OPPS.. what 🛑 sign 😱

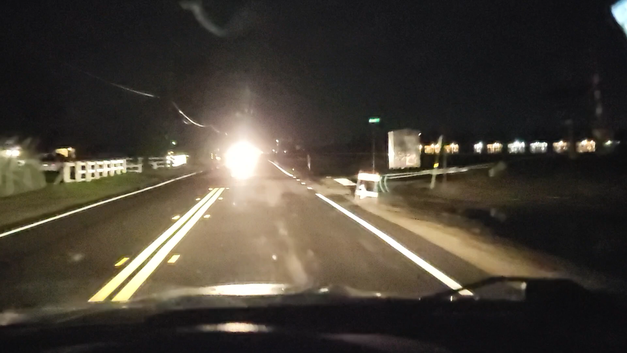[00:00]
Good morning, people. 5.30 a.m. How you doing here on a Thursday morning? Yeah, a little breaking weather. Ain't that nice? 56 degrees, uh, 46 degrees. I'm on Santa Fe Avenue. Yeah, right over there is the Santa Fe Railroad Tracks. How about that? That's what they call Santa Fe. Oh, well. Anyway, so, I'm on my morning meditation ride. I give thanks for what I have.